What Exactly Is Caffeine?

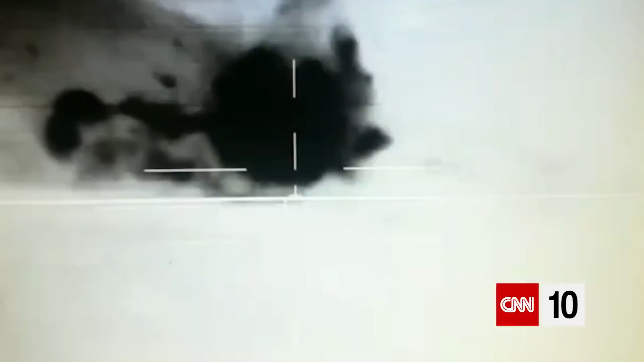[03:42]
A tank silenced the terror group's guns.
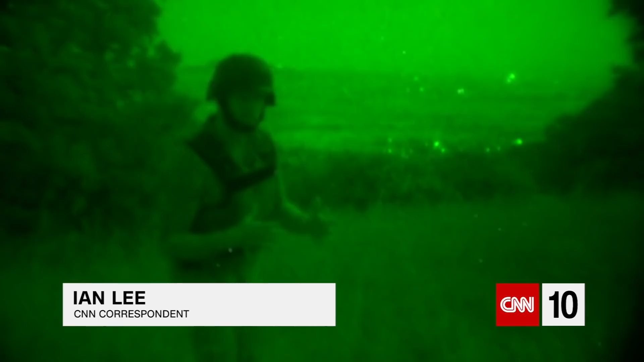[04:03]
And I'm told you can also hear a tank. T-55. That's a T-55.
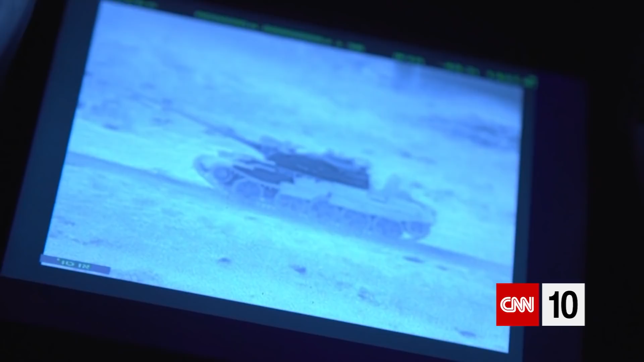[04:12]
Yes. A rebel tank idles roughly a kilometer away.
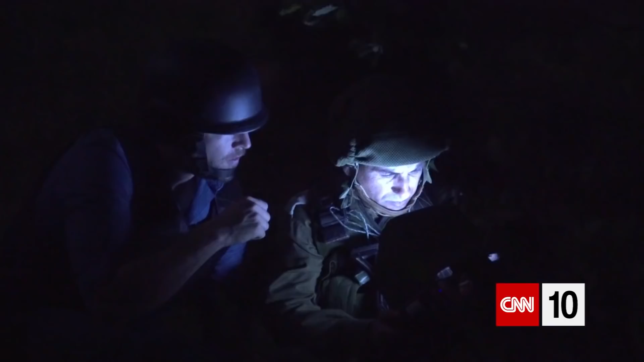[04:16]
The night scope reveals the crew, unaware they're being watched.
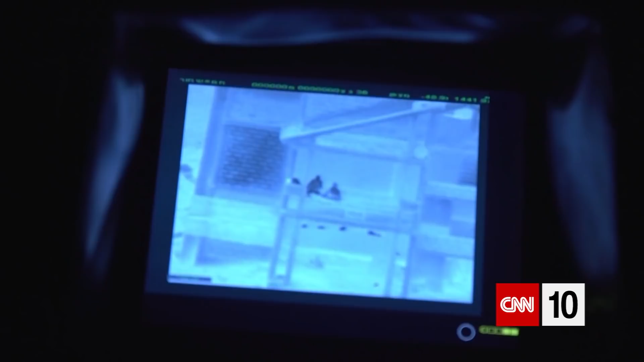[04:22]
You see, they smoke a cigarette. Smoking a last cigarette before bed.
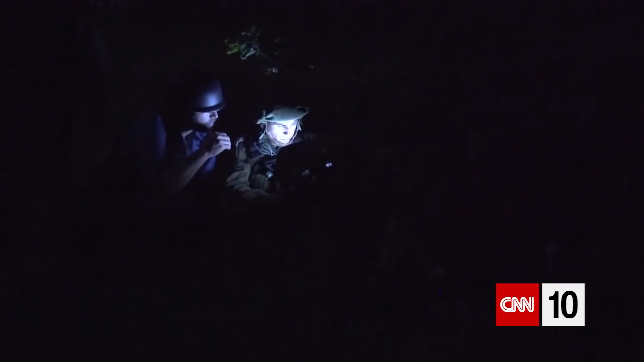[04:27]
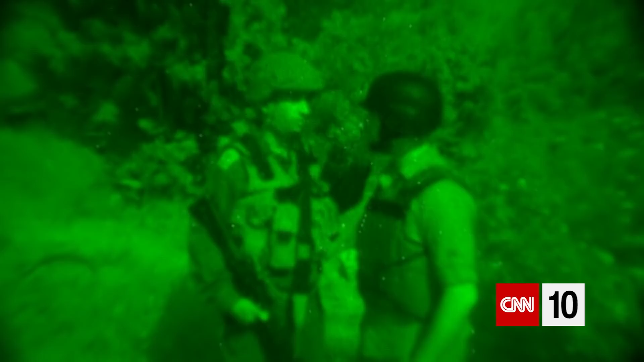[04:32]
We're tracking all of the factions, the battalion commander tells me. We know how to differentiate and separate them. There's a contingency for each threat.
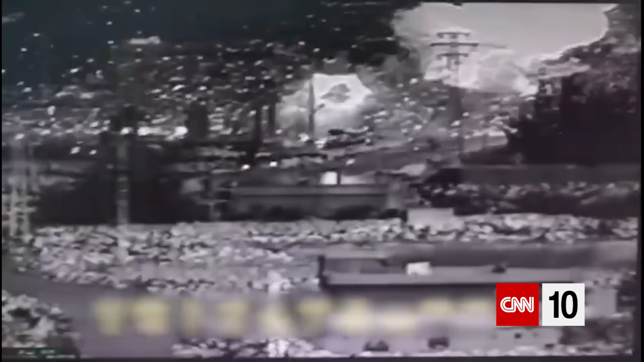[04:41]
Over the past years, intelligence units witnessed attacks, regime movements and rebels' training.
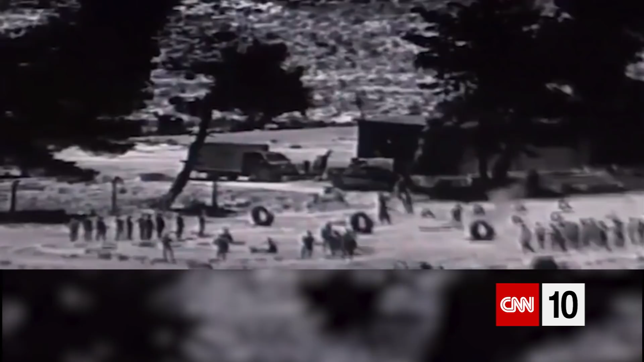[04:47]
One group in particular gets special attention. Hezbollah in Lebanon and Syria threatens the state of Israel, the commander says. We are prepared to deal with this enemy. We know their tactics.
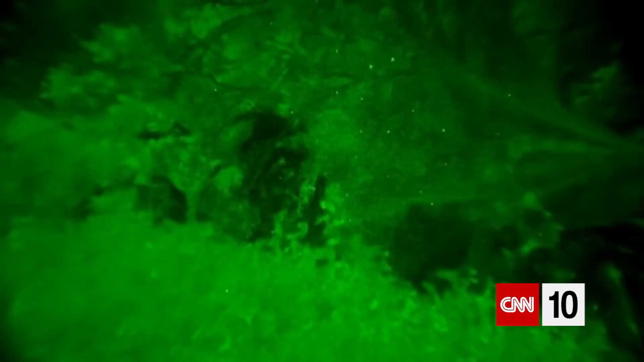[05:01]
The unit finishes camouflaging the position. We leave. Their watch has just begun. One hour down, 59 to go.